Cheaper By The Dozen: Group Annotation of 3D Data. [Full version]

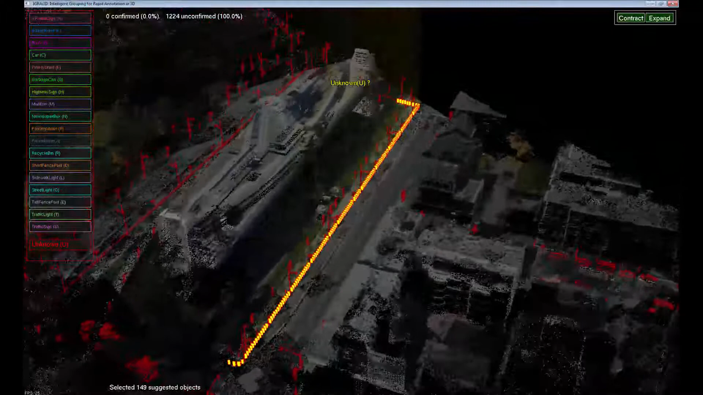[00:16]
Selected objects are shown in yellow.
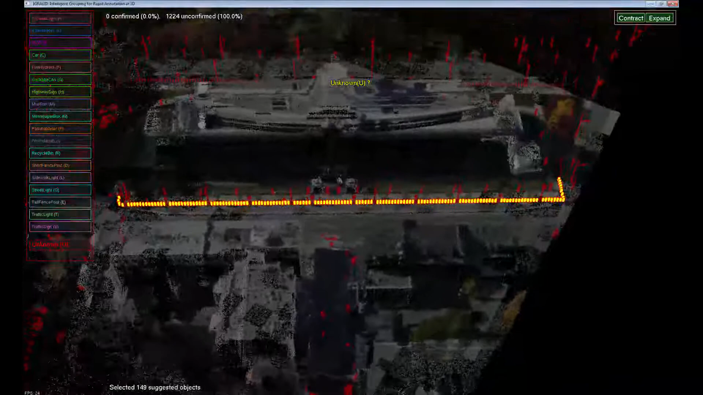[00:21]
Our options are to either confirm a predicted label, provide a correct label instead, contract, or expand the current group.
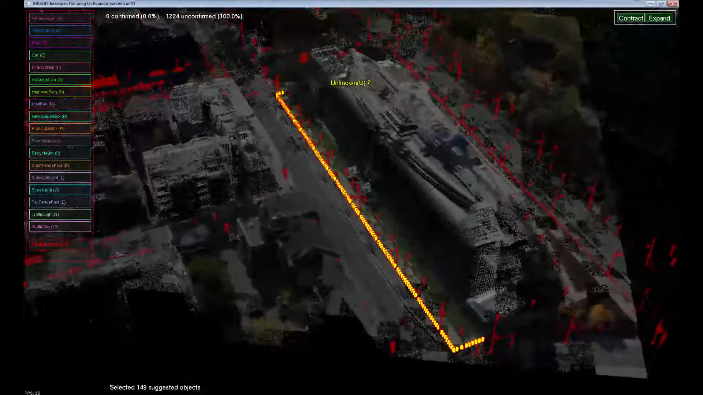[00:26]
Before assigning a label, we need to first understand what the selected objects are.
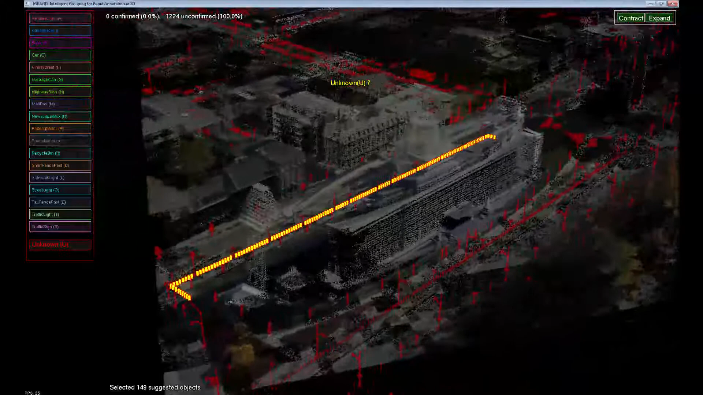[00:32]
To streamline visual analysis of the group, and to facilitate understanding of 3D shapes on a 2D screen,
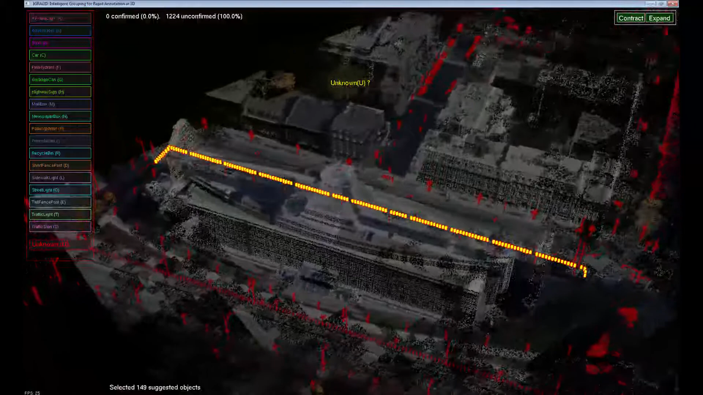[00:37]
the system automatically fits the group on the screen and performs continuous rotations around it.
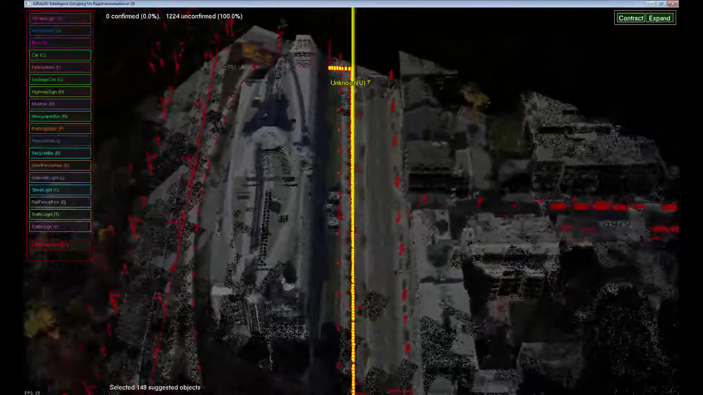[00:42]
However, if we need a better look, we can take control over the camera. Having explored the group, we are ready to say that it consists of only short posts.
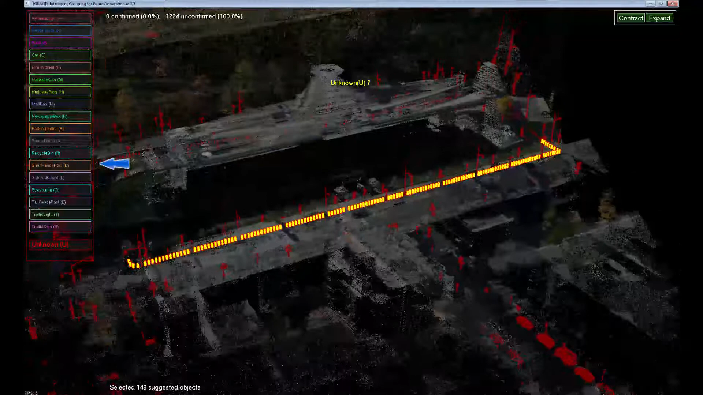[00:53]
We convey this to the system by either clicking the respective button on the label list or using the shortcut key on the keyboard.
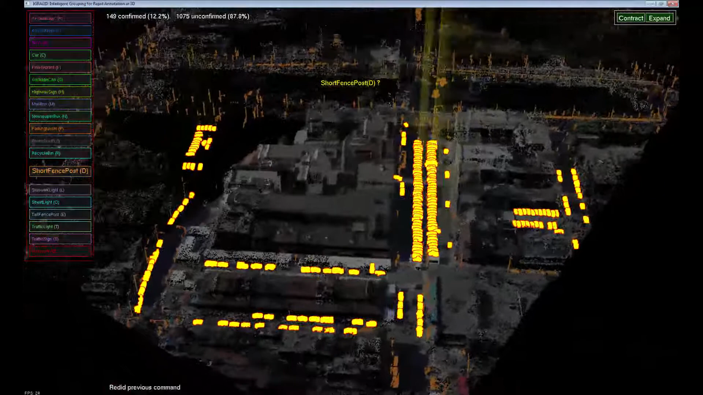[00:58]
The system accepts the label, propagates predictions, and suggests the next group. Selected group looks vast.
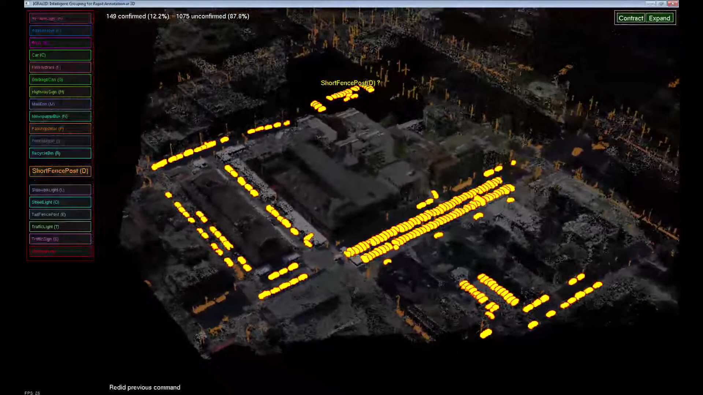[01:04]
However, contextual information, shape, and mutual arrangement of objects allows us to understand that most of these objects are cars, parked along the streets or in parking lots.
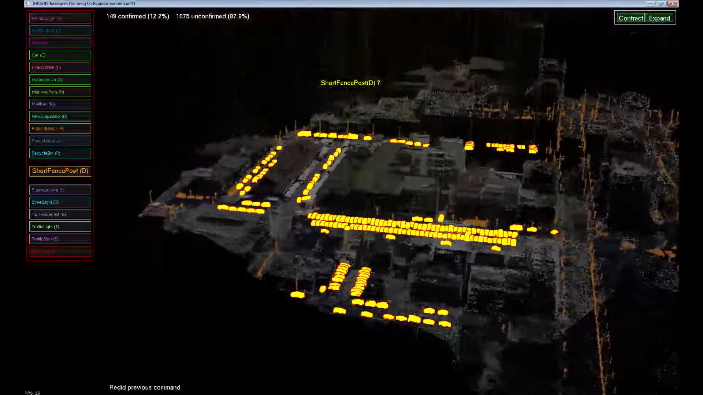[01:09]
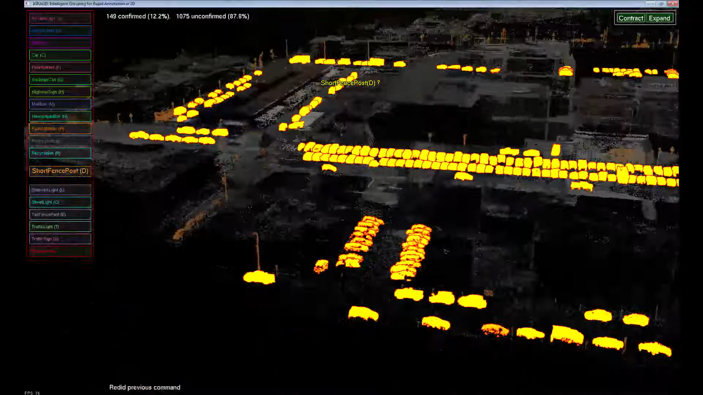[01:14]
There may be a few objects that a user may look at more carefully, but it still will not take as much time as labeling all 210 selected objects one by one.
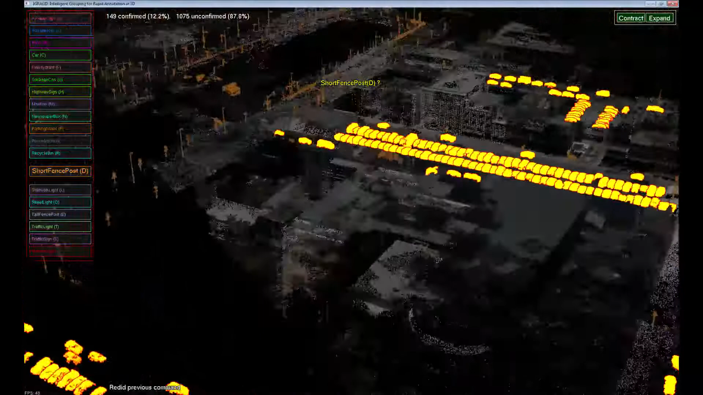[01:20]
We assign the label and move on to the next group. This group is another row of short posts.
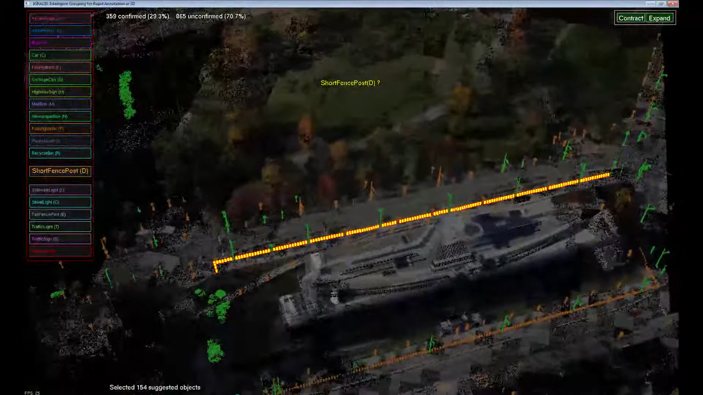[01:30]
We provided this label before, and the system offers us the suggested label above the objects and pops it out in the label list. The predicted label is correct, and we confirm it by pressing the space bar.
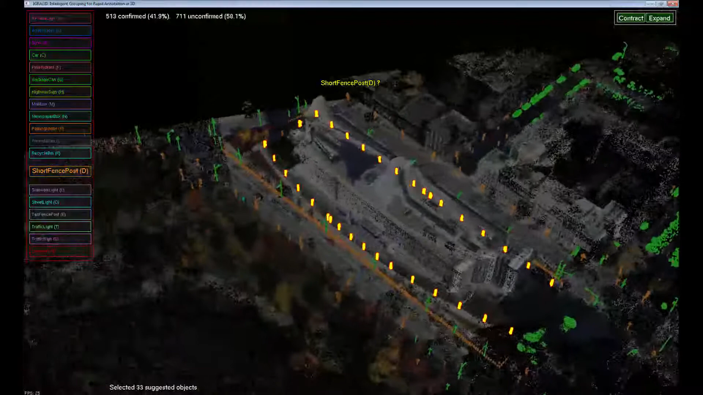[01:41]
This is a group of tall posts and the fence around the building, and we provide the respective label. We are suggested another group of cars. The outlier present in the group is easily noticeable,
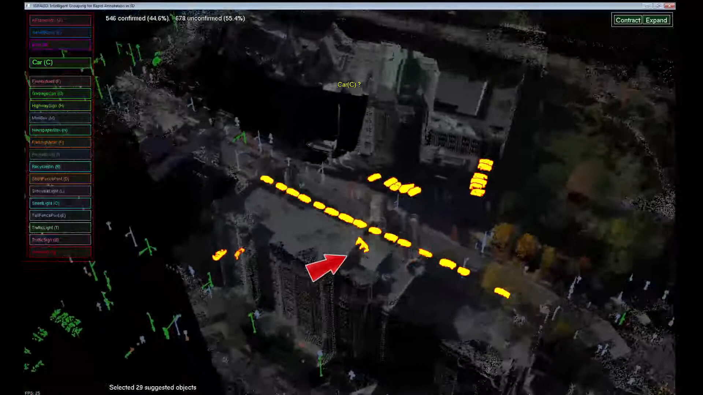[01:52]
and although the prediction is correct for most of the objects, we cannot confirm the predicted label for all of them.
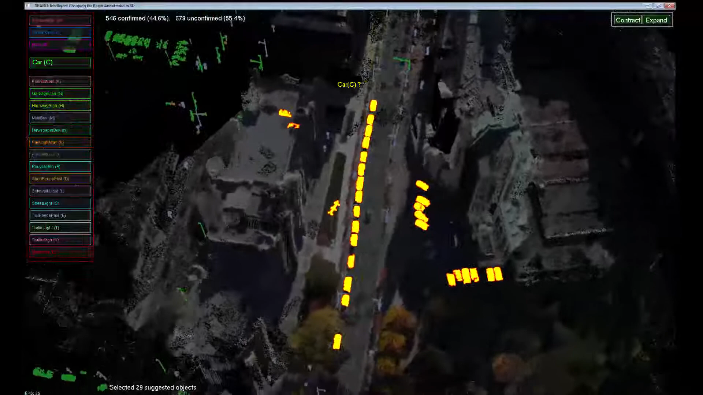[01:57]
Instead, we ask the system to contract the selection. The system selects a pure subgroup, and we can now confirm the predicted label.
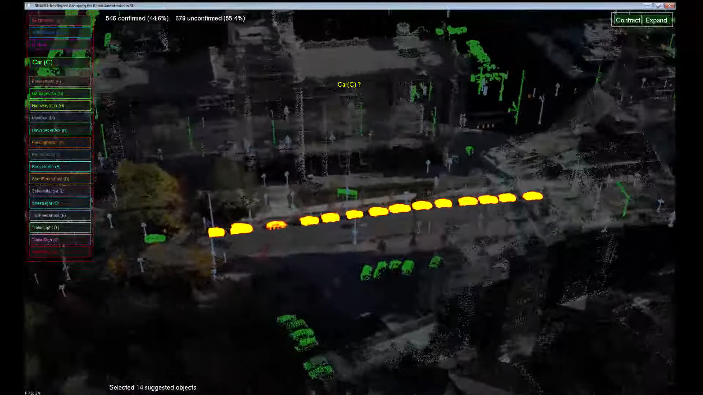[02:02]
The next group extends across the entire area. This makes the view rather crowded, so we turn off the background to decrease the clutter.
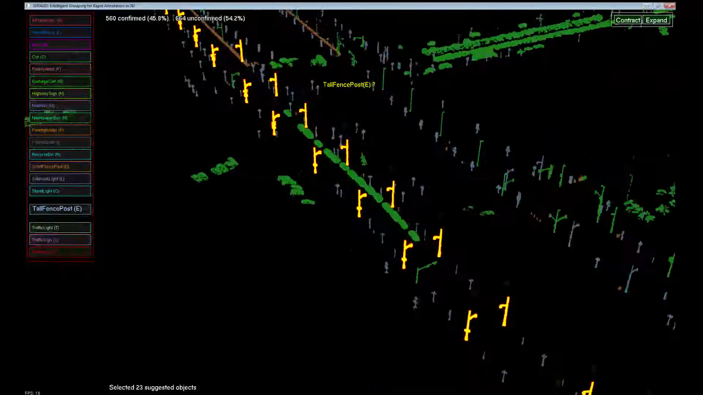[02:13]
These objects look like street lights. We do a fast fly-through to make sure none of them is something else.
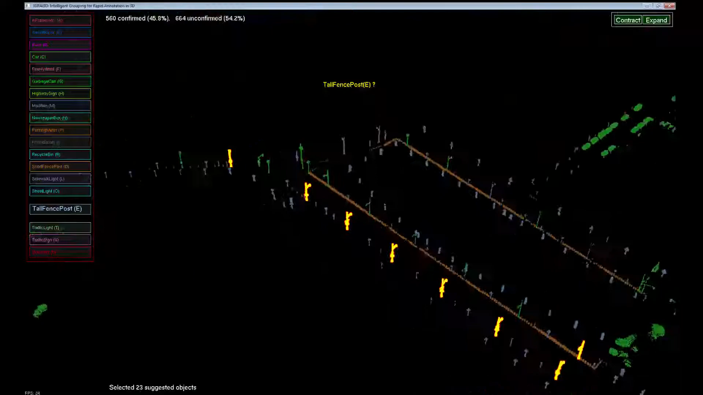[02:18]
After that, we provide the label.
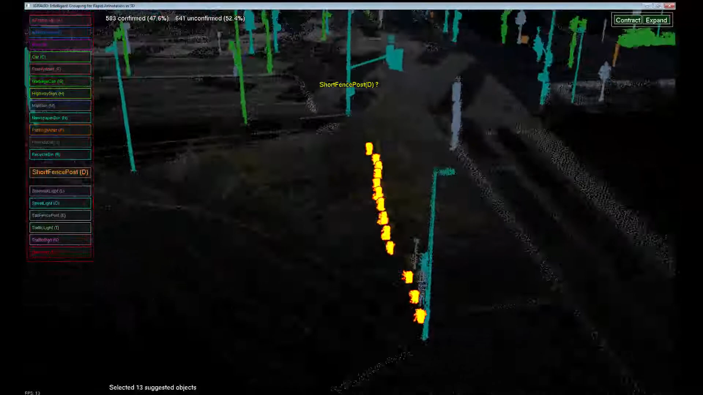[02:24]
For this group, we again confirm that these are indeed short posts. The next group mostly contains traffic lights. It also contains an outlier.
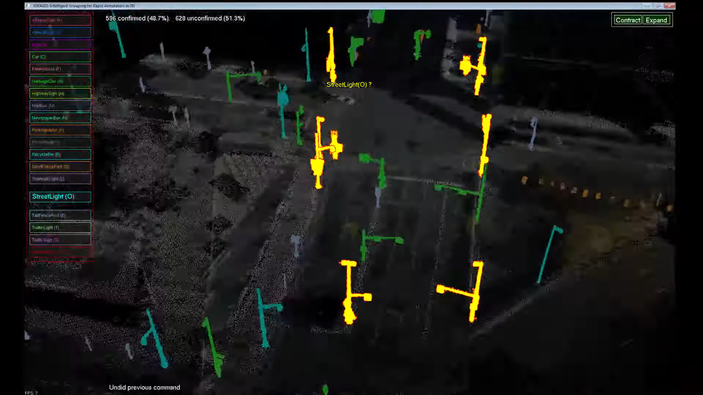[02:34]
Unlike before, this one doesn't pop out immediately, and we need to carefully compare objects between each other.
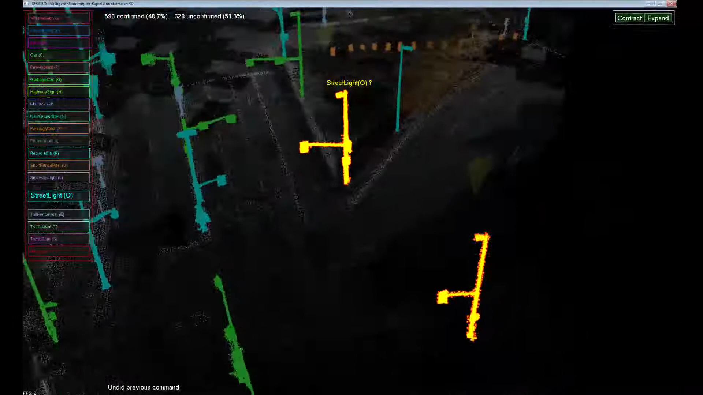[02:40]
We contract and label these two objects as traffic lights. This is yet another row of short posts.